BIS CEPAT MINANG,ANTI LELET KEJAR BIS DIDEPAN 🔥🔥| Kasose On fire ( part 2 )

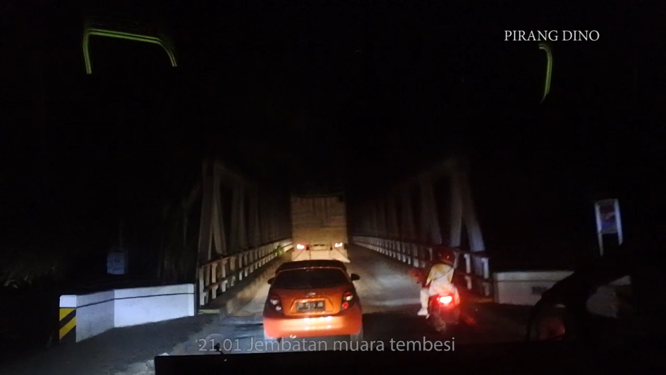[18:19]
Iya, jembatan. Jembatan Muara Tembesi. Kita nyampe di Jembatan Muara Tembesi ini. Sungai Batang Hari.
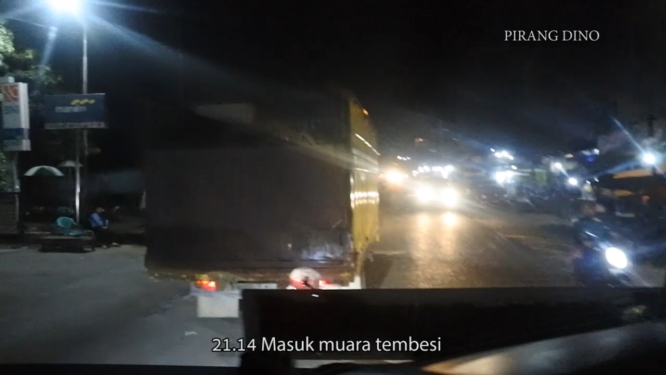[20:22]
Makanya kita di. Kalau bisa ke Suralangun keluarnya. Kalau ke sana. Oh. Di jalan Beringin. Muara Linggau. Muara Linggau tengah ya Pak. Muara Tembesi jam 9 lewat.